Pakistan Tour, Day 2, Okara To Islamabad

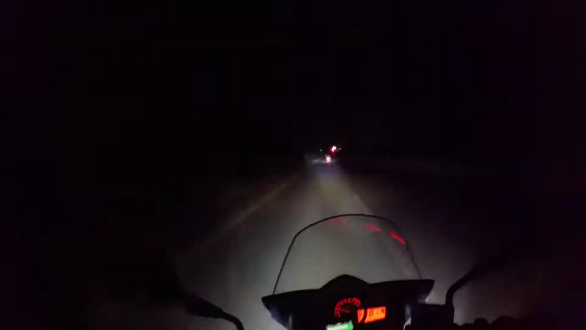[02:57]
چل دیتے ہیں اسلام آباد کی طرف اسلام آباد کا باقی کا راستہ ہم نے رات کی تاریکی میں کیا روڈ اچھا تھا اور تقریباً گیارہ بجے کے قریب ہم اسلام آباد پہنچے